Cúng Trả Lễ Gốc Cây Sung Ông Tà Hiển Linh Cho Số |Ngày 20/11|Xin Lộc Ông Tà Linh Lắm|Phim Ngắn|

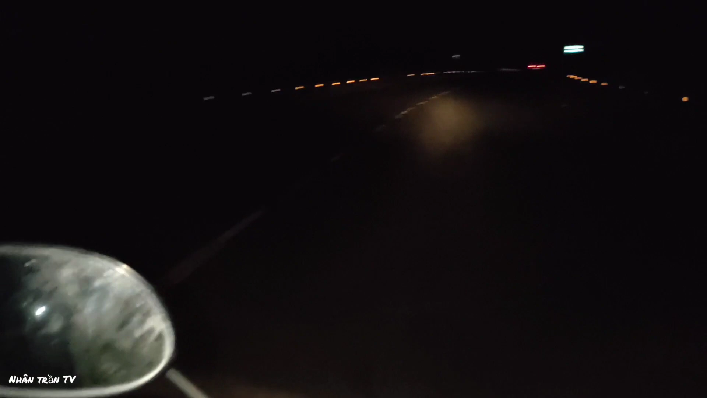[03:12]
mà tôi nhà mẹ tôi cũng trả lời cho mời. Thì bây giờ tôi phải tranh thủ chạy xuống dưới đây lại cái miếu cây sung ha, lại cây sung dưới chỗ cái miếu dưới dốc cầu cũng trả lời nữa. Bây giờ là tối lắm nghe cả nhà. Đường rất là vắng nha.
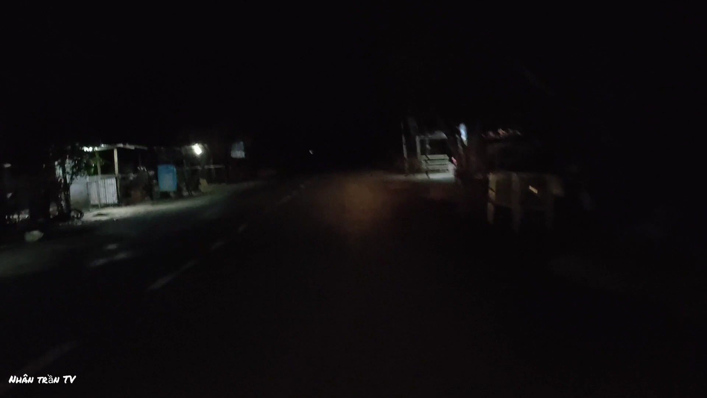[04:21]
Rất là vắng nha cả nhà.
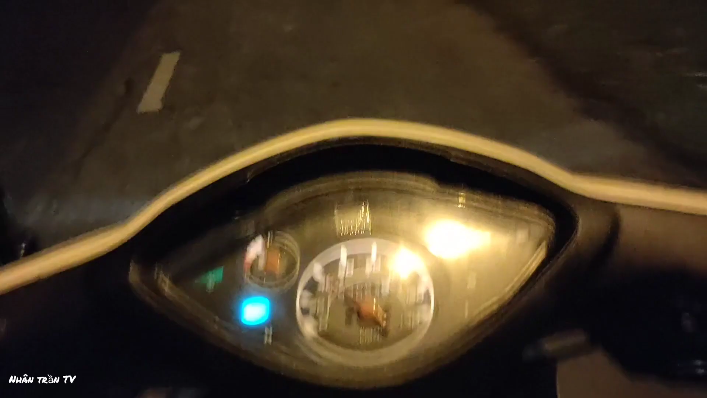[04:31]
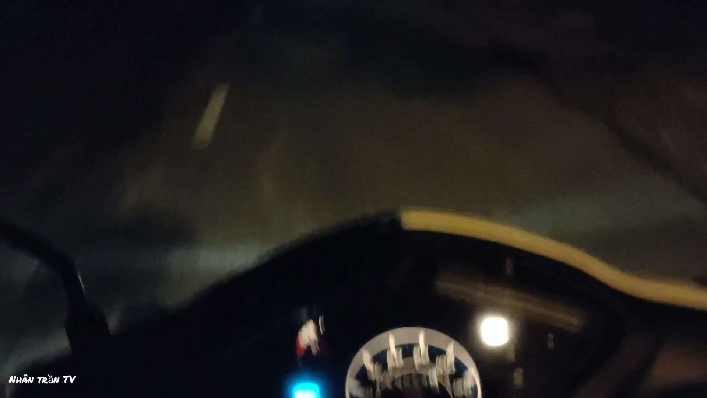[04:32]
Tôi chạy nãy giờ gần 100 cây số đó cả nhà, mà vẫn chưa tới chỗ nữa nha. Đó. Còn khá là xa nha. Đường thì bây giờ vẫn tanh luôn cả nhà. Lâu lâu có một chiếc hai chiếc xe chạy qua.